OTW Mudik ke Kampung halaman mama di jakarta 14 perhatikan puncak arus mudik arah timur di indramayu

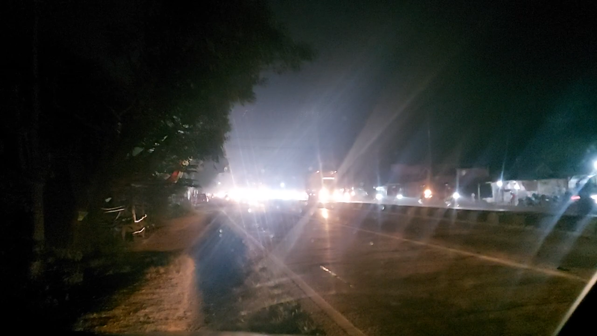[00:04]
Lihat ini, motor mobil yang nggak ada istirahatnya loh, yang pada arah ke Jawa Tengah. Nah ini saya lagi di Indramayu ya, lagi berhenti dulu sejenak ini.
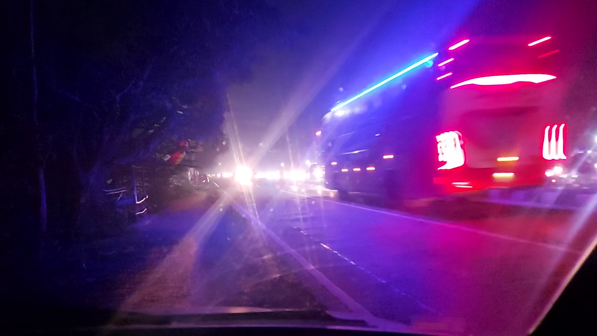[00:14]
Ya jalur Pantura lancar malah, nggak tahu yang pada lewat tol itu. Itu yang arah Jawa Tengah pada lewat Pantura lancar itu, motor mobil. Motor itu nggak ada istirahatnya tuh, pada jalan terus dari tadi. Masjid udah ngelewatin, ngelebihin ini tempat-tempat kayak lagi sholat sumat itu masjidnya. Kamen banget.